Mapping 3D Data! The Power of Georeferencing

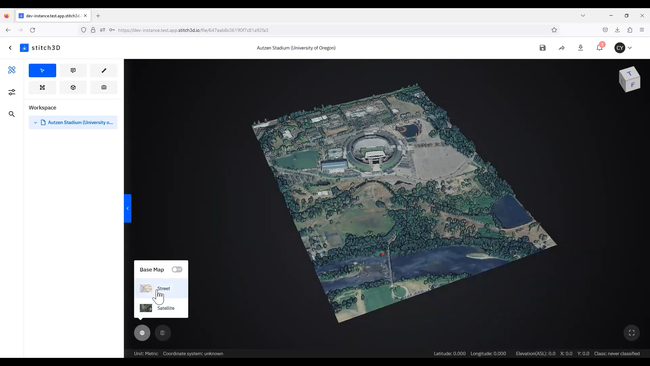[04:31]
So if you wanted to see it on a street map, you can do that. You can also, you know, turn on the satellite map as well.
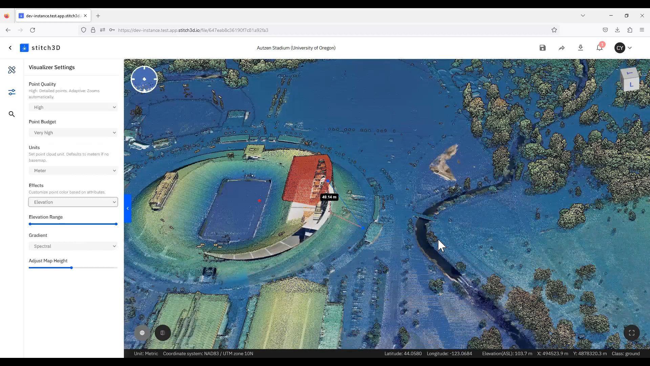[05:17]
Now, I guess this terrain is pretty flat,
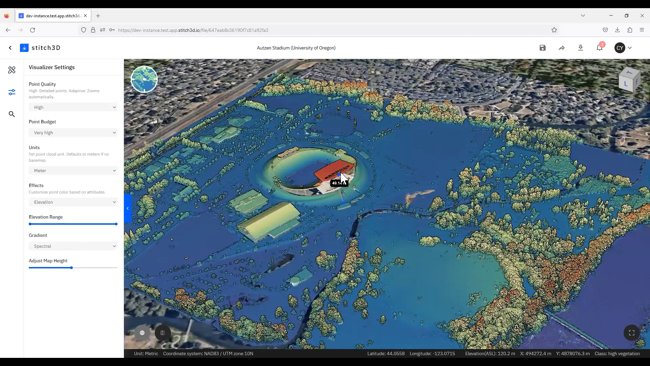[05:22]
but you can clearly see the height and elevation of this roof relative to, for example, the river. So there you have it, 3D mapping.